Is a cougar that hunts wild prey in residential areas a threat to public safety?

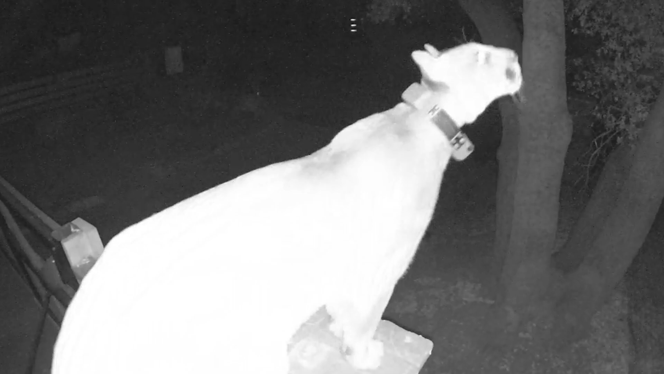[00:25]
Cougars that do venture close to development tend to do so almost exclusively at night, likely to reduce the risk of encountering people.
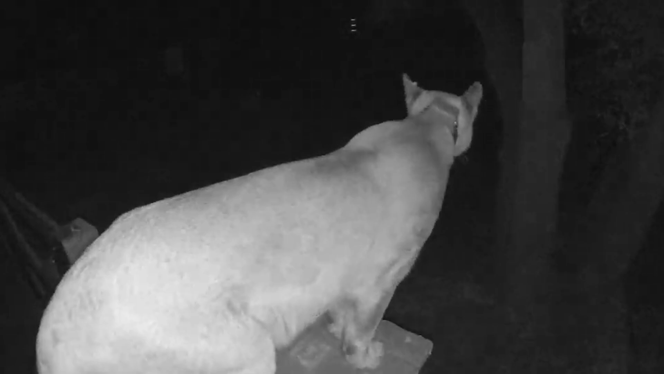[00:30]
Cougars tend to avoid people despite our neighborhoods sometimes harboring more abundant prey resources than adjacent natural habitat.